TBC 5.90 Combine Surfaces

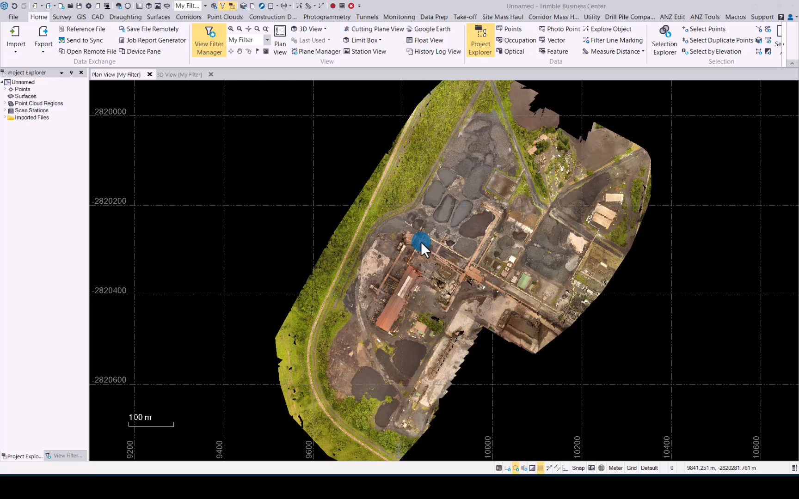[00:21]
surfaces command in tbc i have already uploaded a point cloud and as you can see we have a few stockpiles around in 3d view just quickly zoom
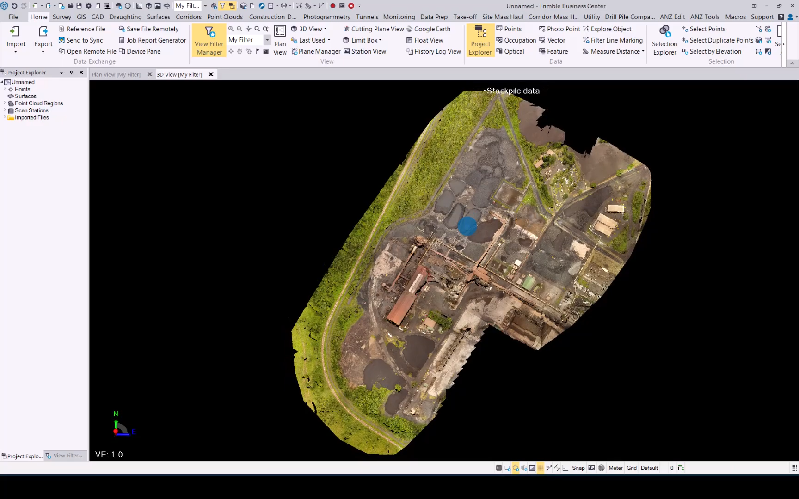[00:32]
into them and let's generate two individual stockpile surfaces
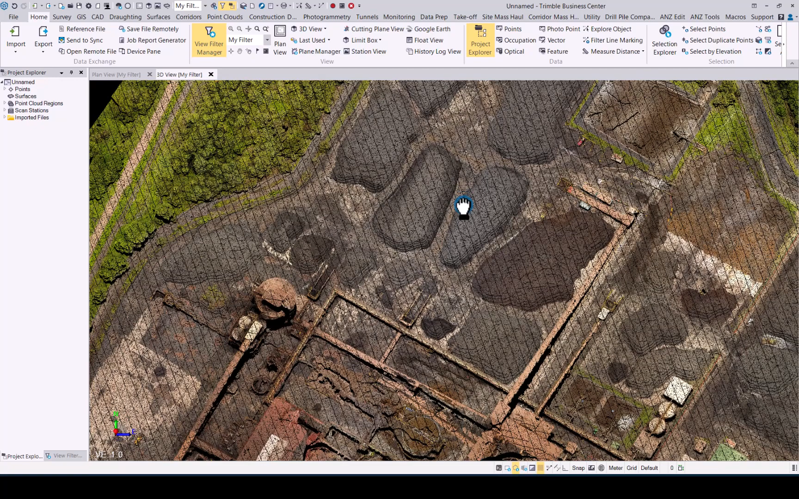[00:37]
and then use the combined surface command to create one entity for those two surfaces let's quickly select the first one cloud selection for this we'll call this stock one okay
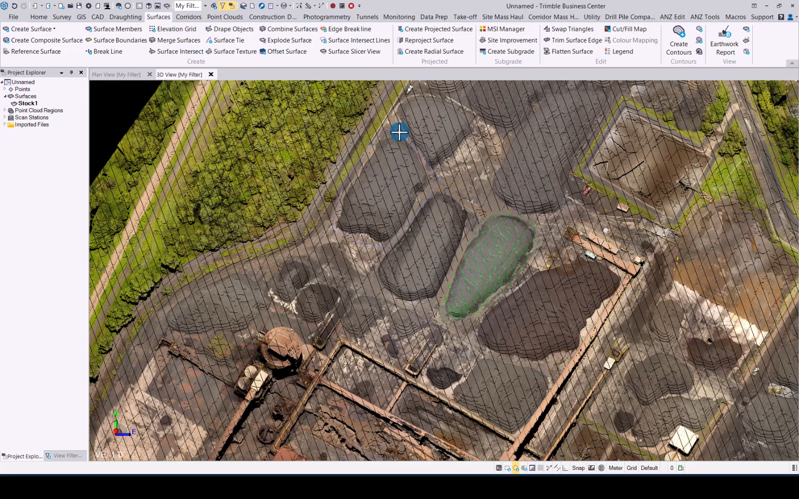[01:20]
that's our first surface generated now let's do the second one a little bit further away so the advantage of using the combined surfaces command instead of merge surfaces is you don't want triangles to jump across between your two surfaces that you generated and the combined surfaces command leaves each individual surface as it is without adding any triangles between them as you will see in the example just now
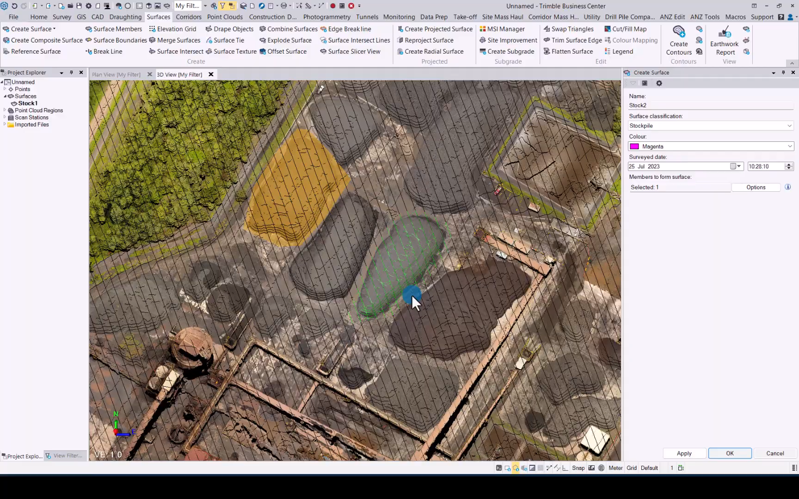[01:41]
here we go two surfaces created now let's have a look at the combined surface command quick tip if you're looking for any command in tbc and you get a bit lost with all the tabs just go to f12 hit f12 and then you can actually type in the command you're looking for once you get it you see it just double click on it and it will open up the command for you
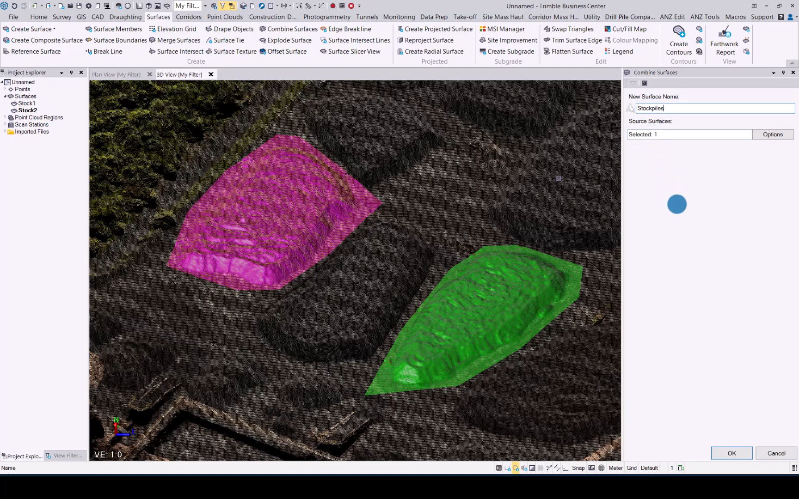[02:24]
now that we have that we're going to call it a name now so let's say we're just going to call it stockpiles so we can add all the different individual stockpiles into one entity and then the next thing you need to select which surfaces you would like to combine so i'll just go into the project explorer select my two surfaces and press ok
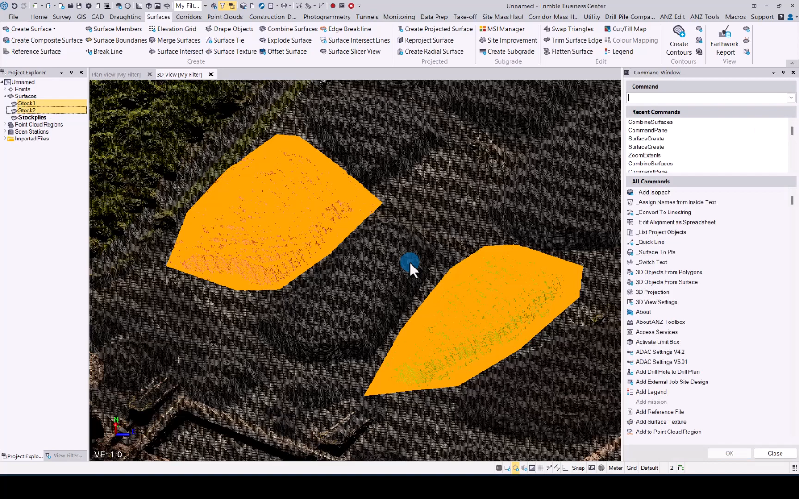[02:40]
yep the combined surface command is complete so you now see we have another entity called stockpiles and if i select it you
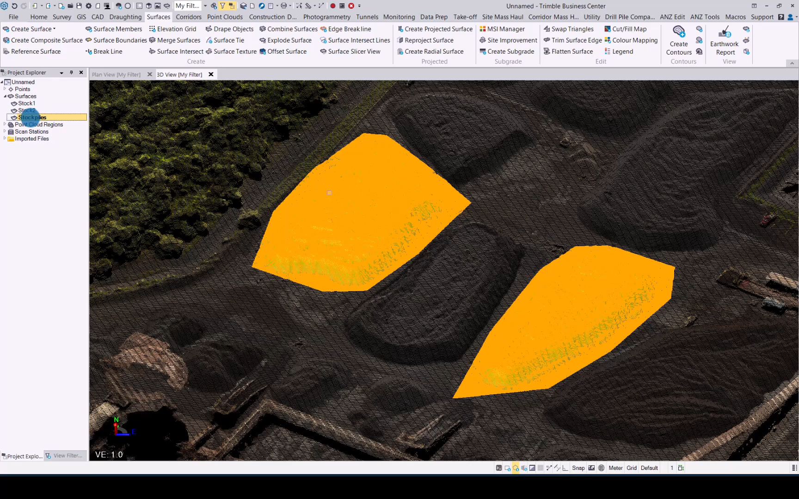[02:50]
see we now have both stockpiles as one entity no triangles linking up obviously when it comes to view filter manager you can now easily switch off
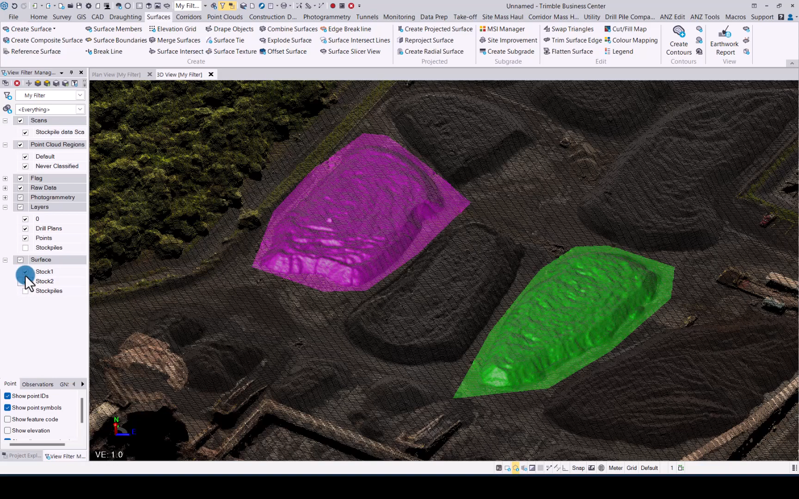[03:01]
individual stockpiles but let's say you have 20 of them it takes a bit of time
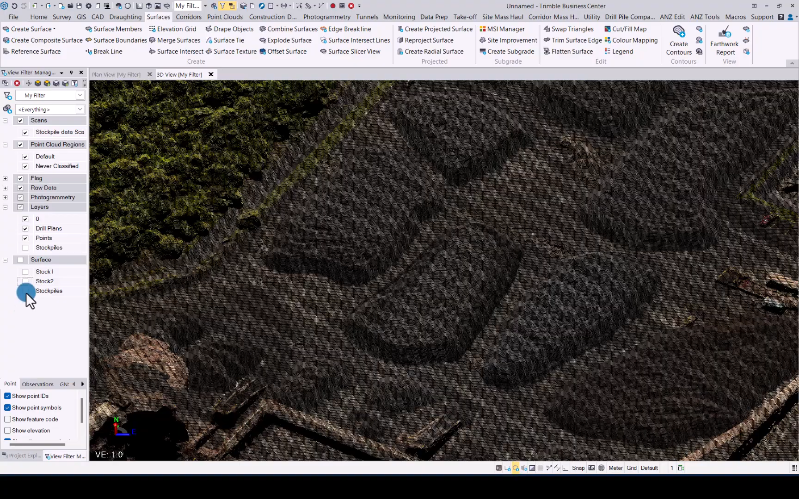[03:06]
easier now is just create one entity that's called stockpiles and you can manage your surfaces by switching them and on and off much easier and making work in tbc with those much easier as well and that concludes the combine surfaces command